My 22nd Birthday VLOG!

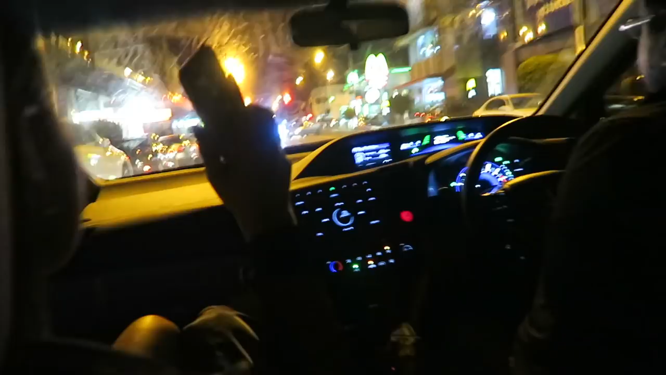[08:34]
i can't believe it so this is our destination like mcdonald's there we go the golden arches